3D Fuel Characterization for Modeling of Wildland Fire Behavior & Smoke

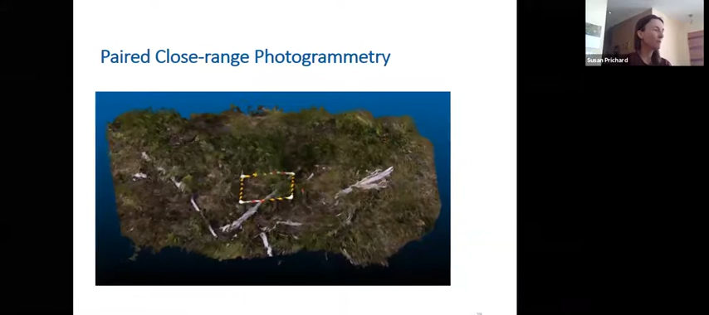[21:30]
coverage and then use Agisoft software to convert it into structure for motion photogrammetry so I think I was supposed to be able to show a little video of this so this is actually a three-dimensional rendering now of these fuels and can be analyzed as such it's a point cloud
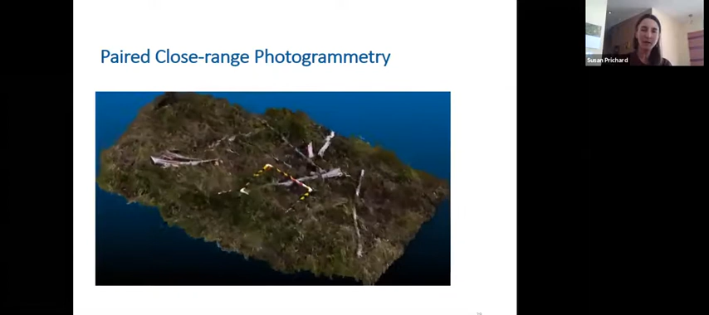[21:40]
of fuels in x y and z coordinates all right so Gina is working pretty hard on comparing